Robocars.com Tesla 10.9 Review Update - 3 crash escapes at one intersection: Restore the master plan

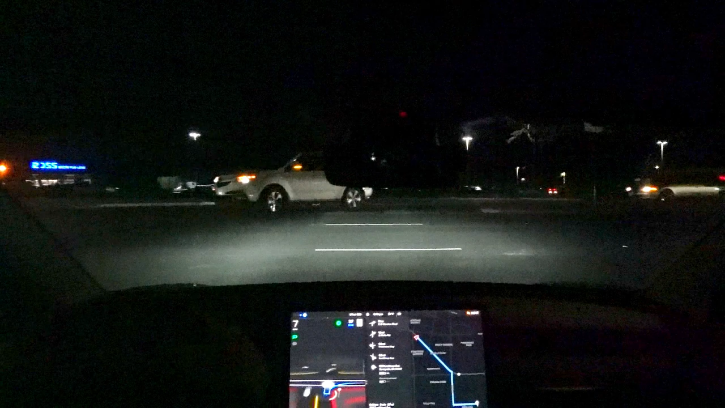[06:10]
Now we'll get two collisions in short order. It moves to the right turn lane, which has many cars in it,